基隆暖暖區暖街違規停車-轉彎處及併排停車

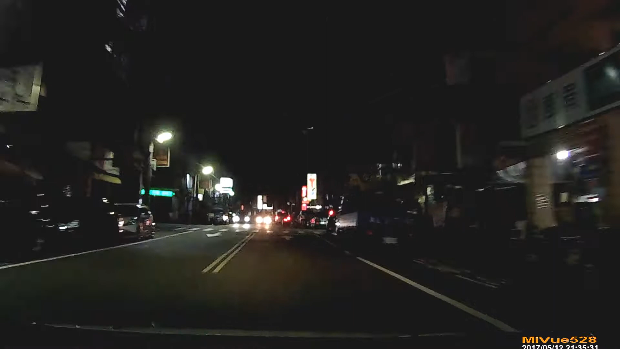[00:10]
们钱多吗？爱并排，然后转弯处来停车。